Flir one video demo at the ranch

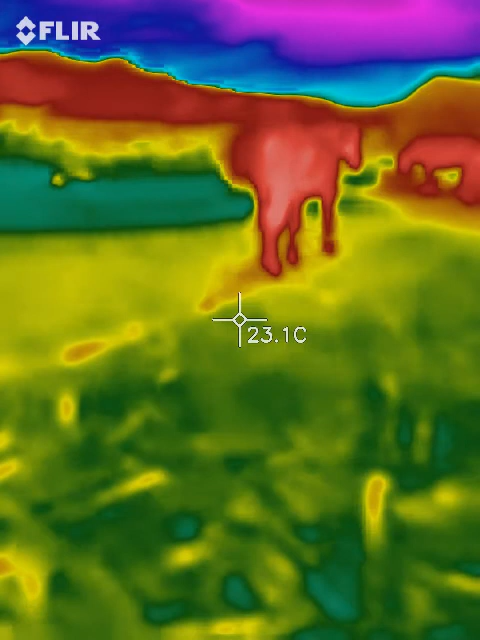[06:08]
On screen: spot 23.1°C
speaking of that let's follow star let's check something out here and I'm going to change the palette
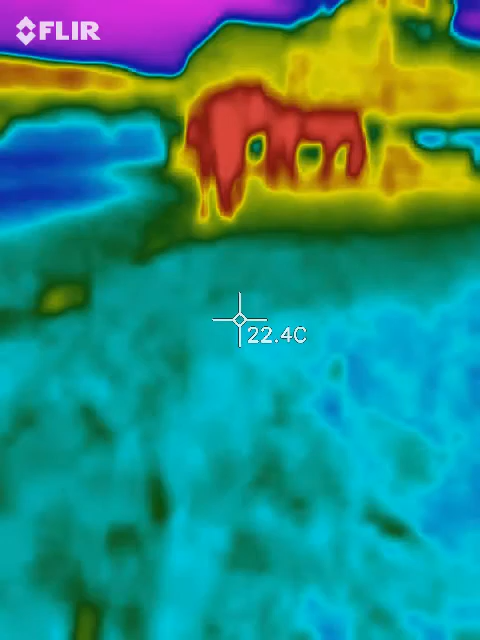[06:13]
On screen: spot 22.4°C
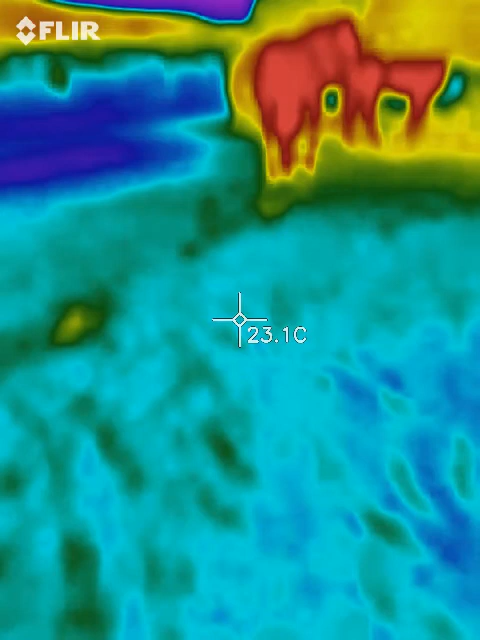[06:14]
On screen: spot 23.1°C
I'll go back to rainbow for a minute and
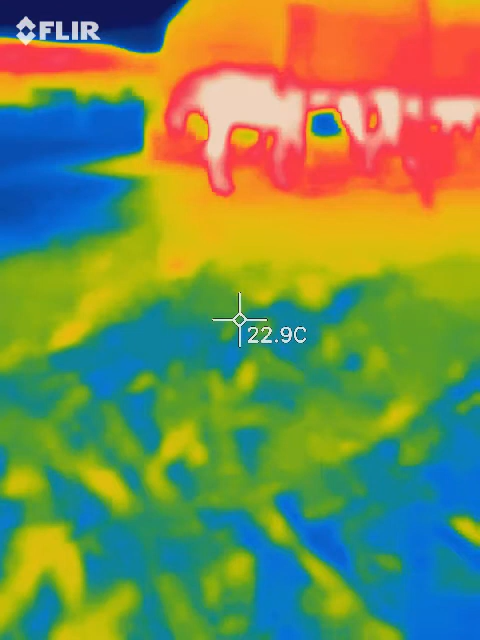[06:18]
On screen: spot 22.9°C
let's take a look at her legs
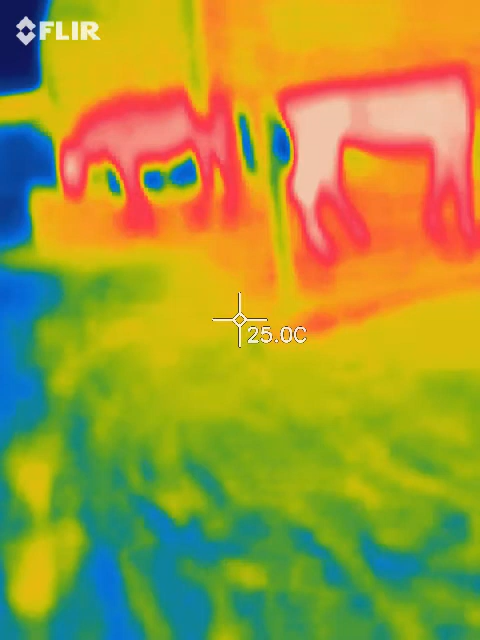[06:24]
On screen: spot 25.0°C
hey beautiful girl
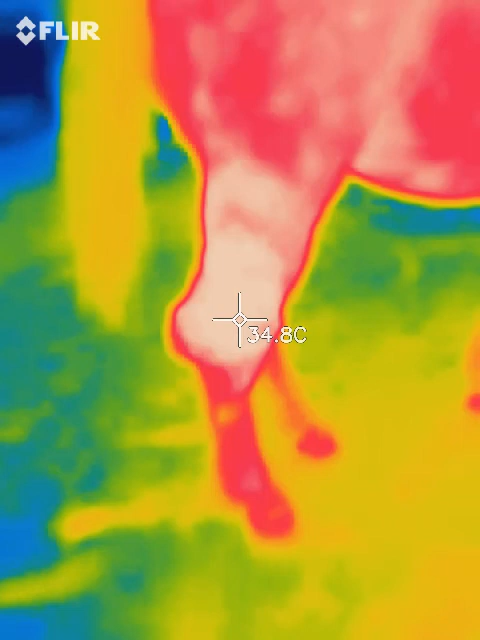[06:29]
On screen: spot 34.8°C
okay I'm just gonna steady it for a second and you know all that area
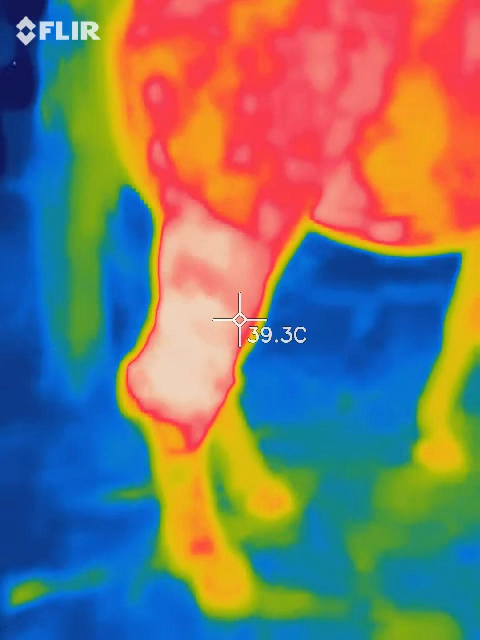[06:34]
On screen: spot 39.3°C
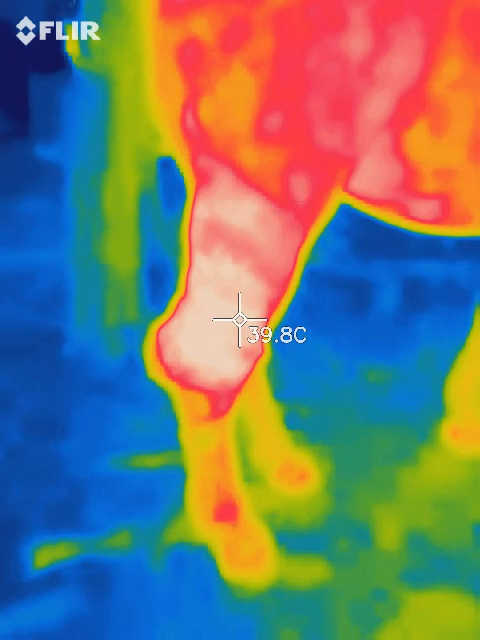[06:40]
On screen: spot 39.8°C
the hawk and above it is really warm I'm going to see if she'll let me get close to it
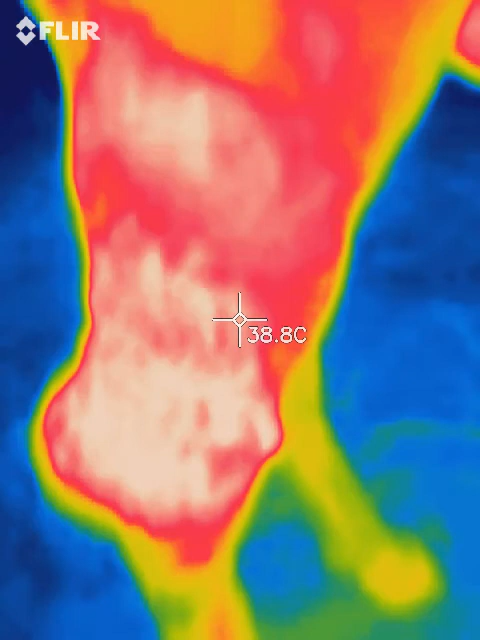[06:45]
On screen: spot 38.8°C
maybe maybe not so I can get a better reading this is all of her sarcoid tumors and all of her
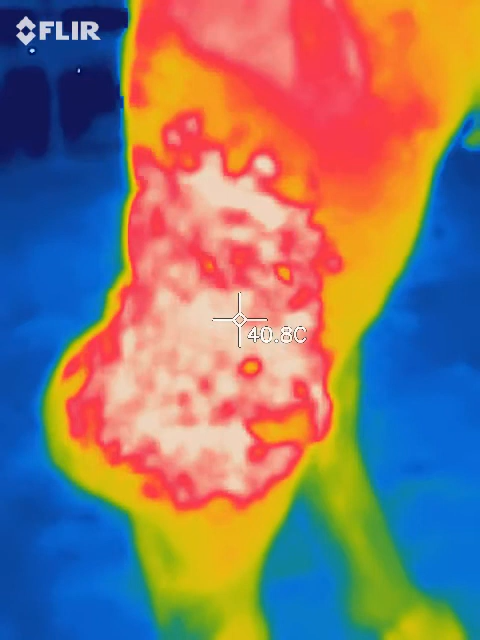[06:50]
On screen: spot 40.8°C
poor baby and all of her um
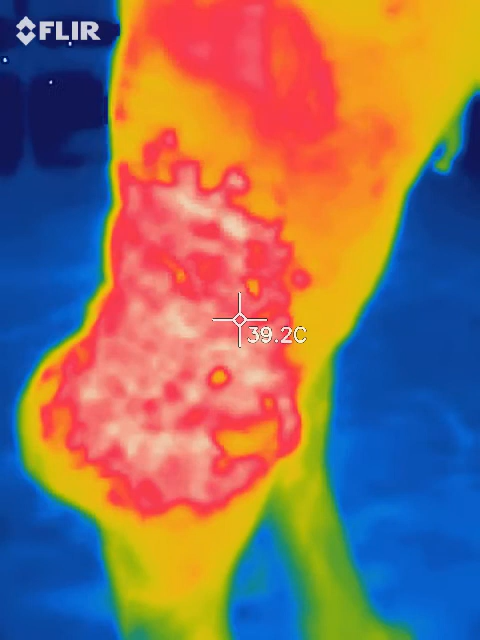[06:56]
On screen: spot 39.2°C
wow it's the sarcoids that are really warm
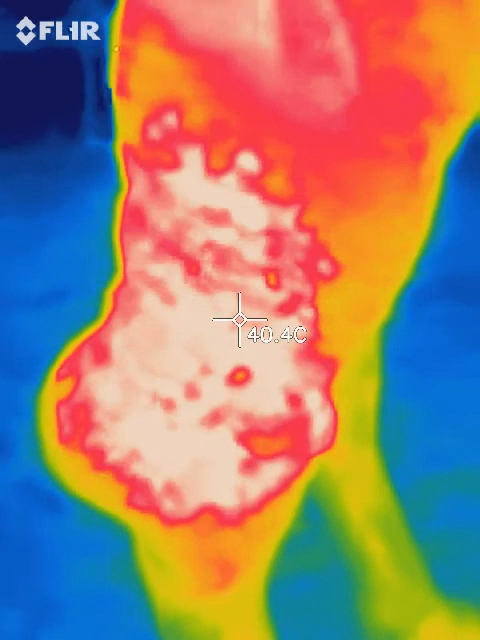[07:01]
On screen: spot 40.4°C
that's her warmest area so let's see down here
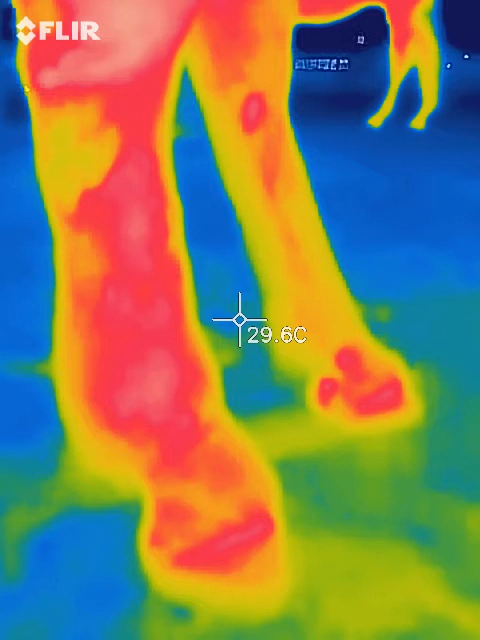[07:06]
On screen: spot 29.6°C
okay let's take a look at the other leg and see how it's doing
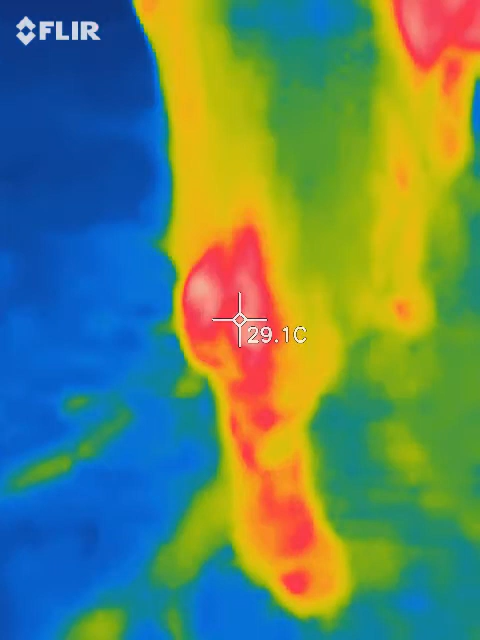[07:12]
On screen: spot 29.1°C
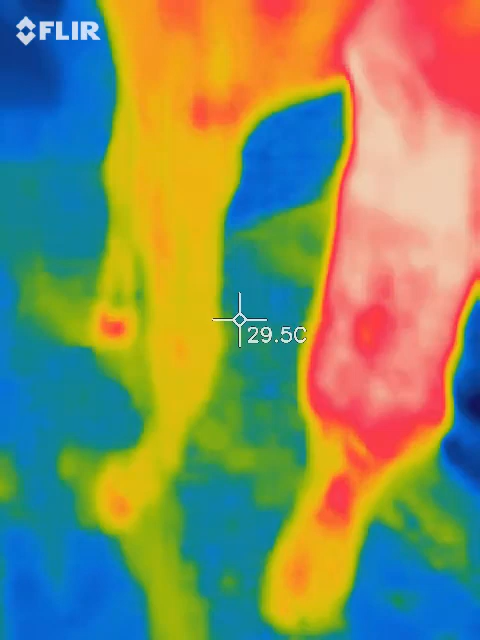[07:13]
On screen: spot 29.5°C
it's not going to be as accurate that's the problem and that's why I want the other one instead
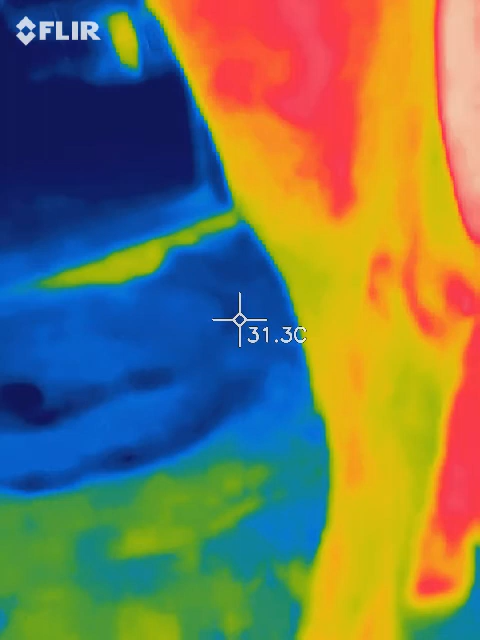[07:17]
On screen: spot 31.3°C
but well you can see the difference in that in where all the uh scar tissue is
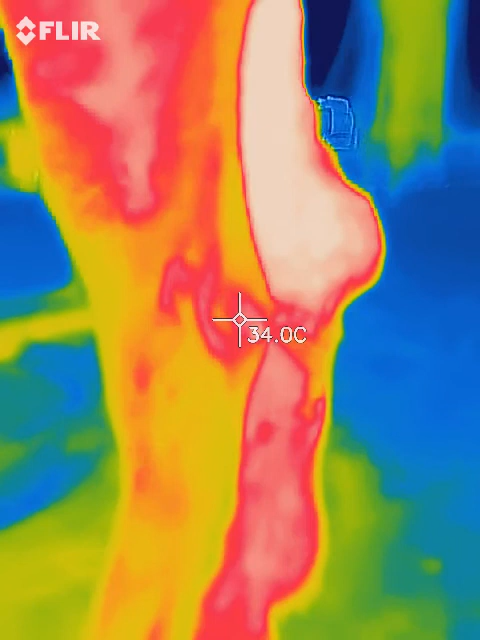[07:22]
On screen: spot 34.0°C
and that's because that blood builds up in there
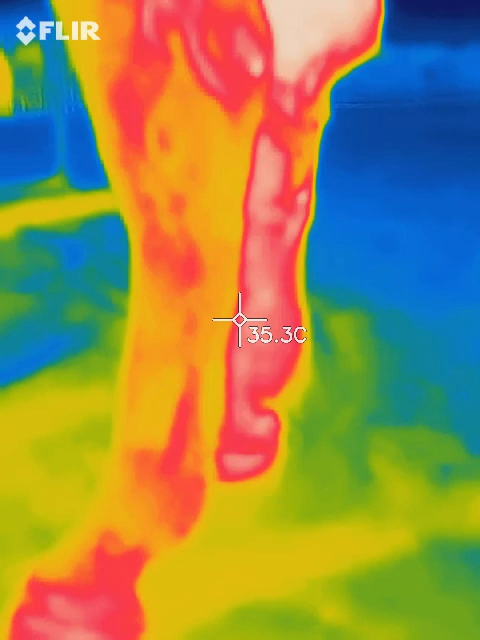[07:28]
On screen: spot 35.3°C
yeah big difference see how warm it is the other leg